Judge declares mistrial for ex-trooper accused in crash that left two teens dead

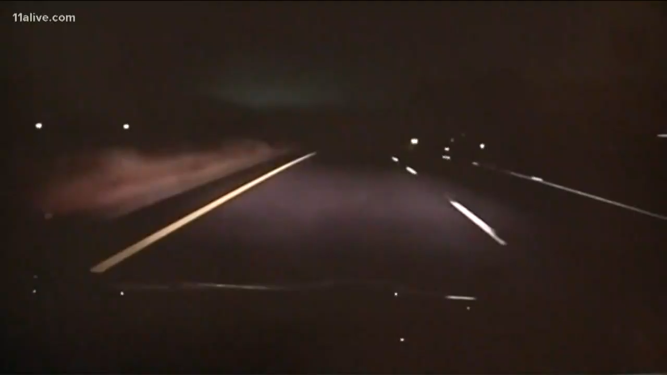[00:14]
Investigators say Anthony Scott was going 90 miles an hour without sirens or lights on when the crash happened on a Carroll County Highway.